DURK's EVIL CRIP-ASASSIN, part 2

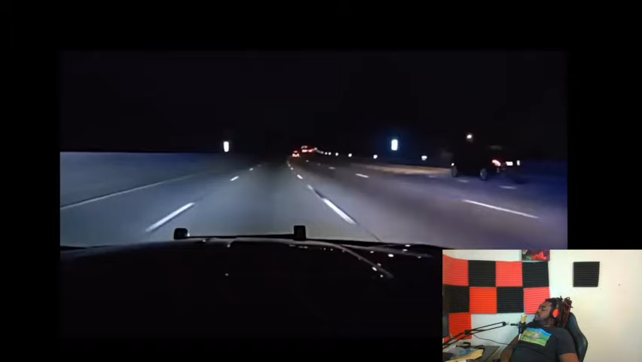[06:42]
Unfortunately, he never registered the car, so the officer hits the cherry. Aw, shit, here we go again.